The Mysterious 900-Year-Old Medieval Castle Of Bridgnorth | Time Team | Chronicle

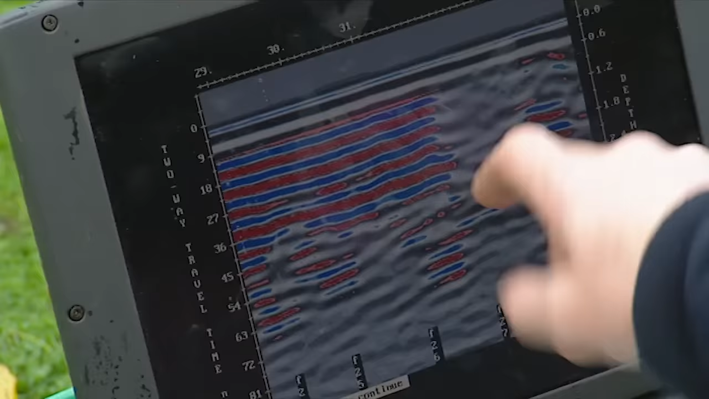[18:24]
If that's right, then if we were to put a trench in somewhere in this region, we might just pick up the northern end of the ditch.